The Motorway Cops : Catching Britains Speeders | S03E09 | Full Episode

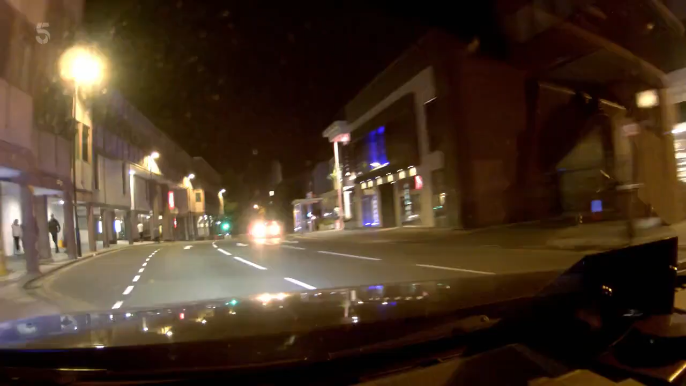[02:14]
And one motorway cop swaps the open road for the mean streets of Chester.
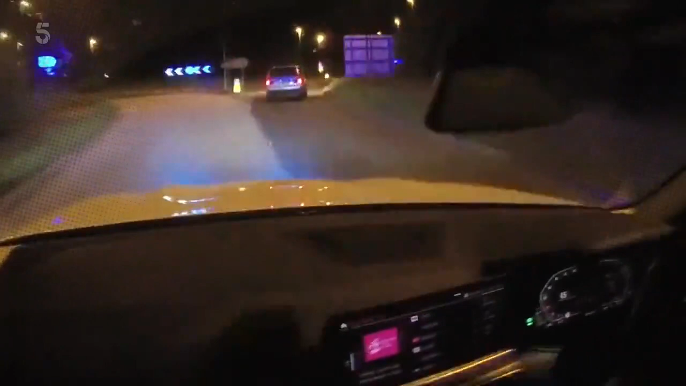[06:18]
The vehicle is wrong side of the roundabout, it's taken the third exit.
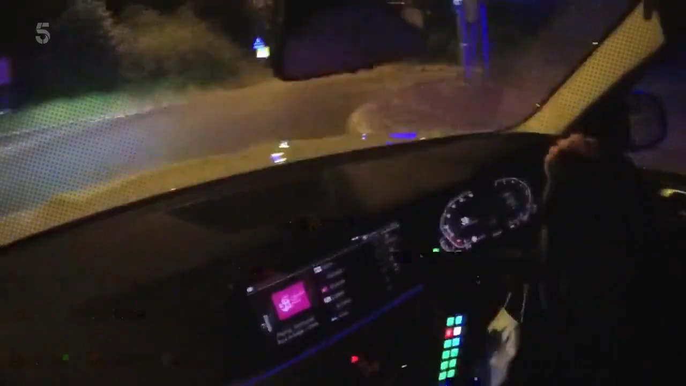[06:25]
As officers close in on the car, the driver stops and reverses, smashing into the police vehicle. The vehicle has rammed us.
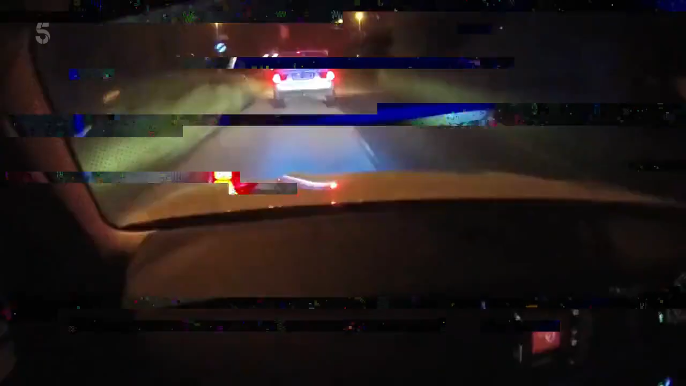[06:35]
The thieves hit the gas again, this time heading down a dual carriageway, the wrong way again.
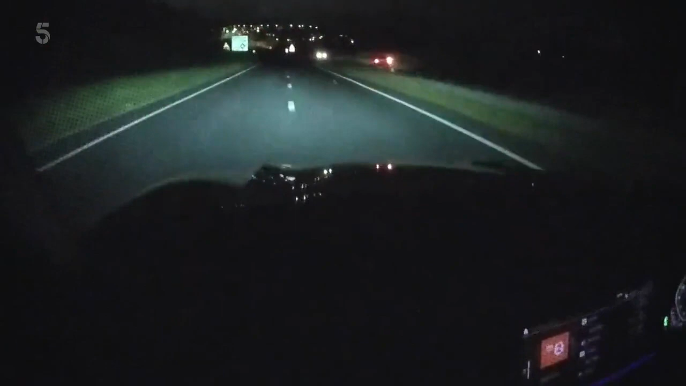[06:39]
He's approaching at speed, oncoming vehicles, wrong side of Cliff Highway. Before ditching their wheels and disappearing on foot.
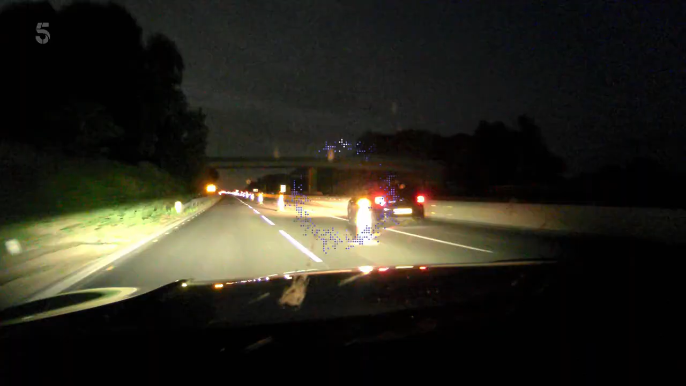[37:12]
It's coming up on you now.
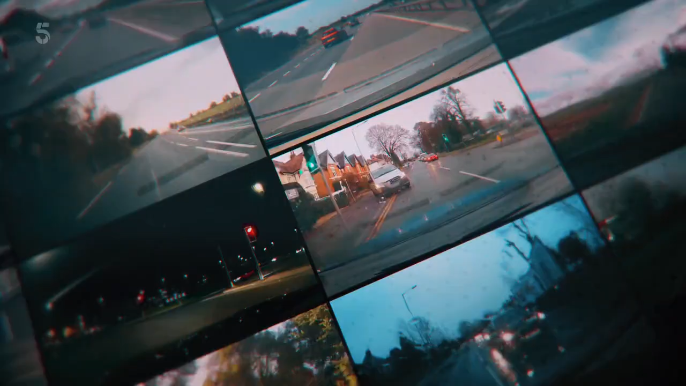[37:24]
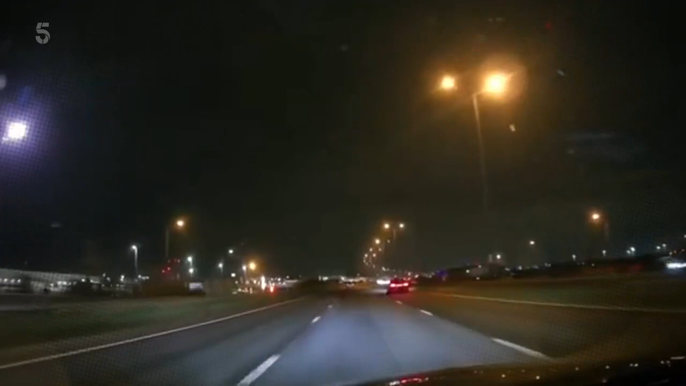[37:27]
As daylight decreases, the dangers of driving increase.
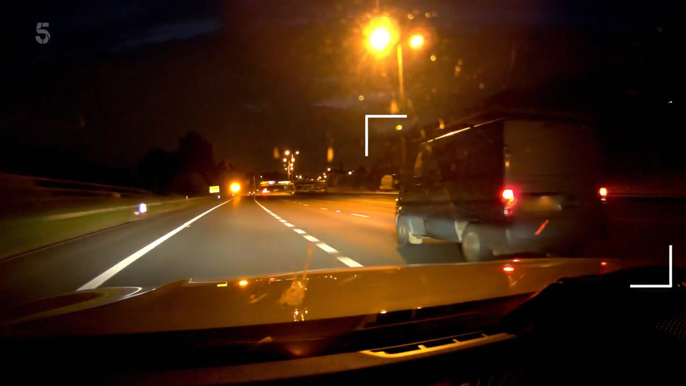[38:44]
Directly behind you now. 2-6, PC1 is now directly behind the vehicle. Patrol over 5, just passing the slip from the airport. 2-8 vehicle is lane 2, speed is 5-0. We're in the lane for the 56. Yeah, as soon as we go around the bend, we'll look at point on.
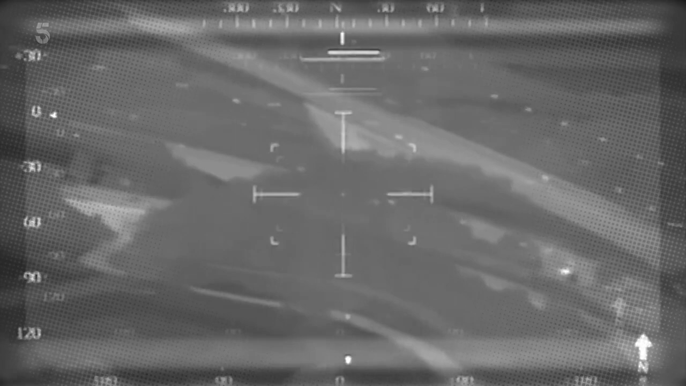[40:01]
We haven't got much fuel either. We're trying to keep with it as best we can.
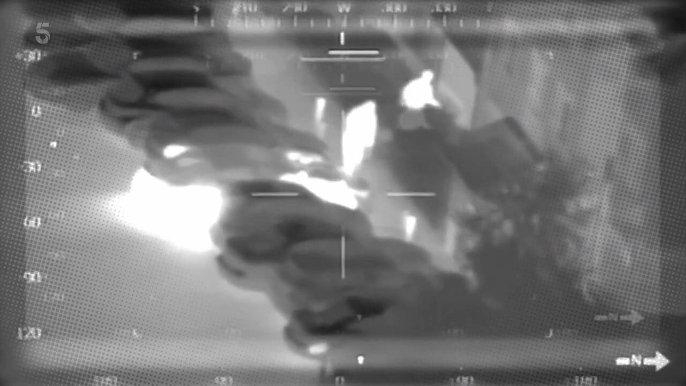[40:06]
The men abandon the car in a residential area, but are eventually captured.